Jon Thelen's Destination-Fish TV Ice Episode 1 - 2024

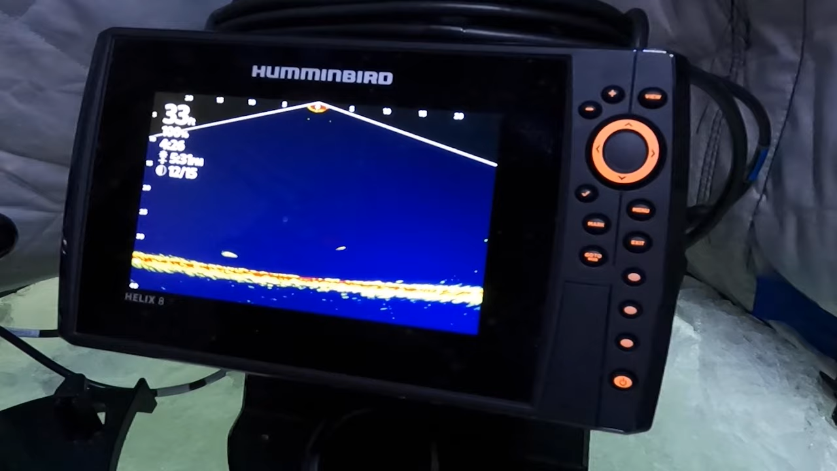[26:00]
There he is. Got him. I had a feeling we were going to stick one of these fish. There were just too many of them there.